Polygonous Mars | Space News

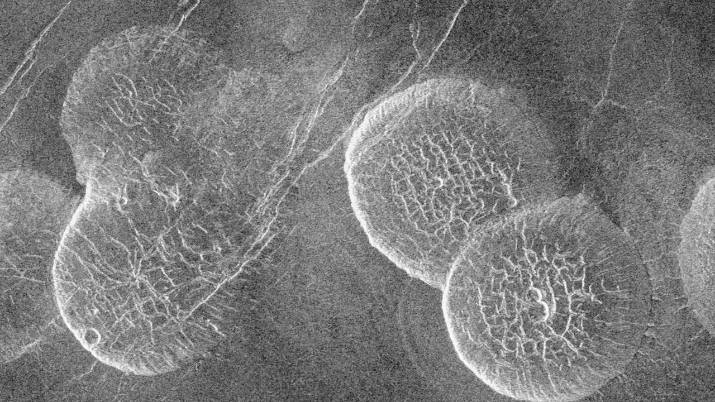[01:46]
where they cannot be the result of any freeze-thaw cycle.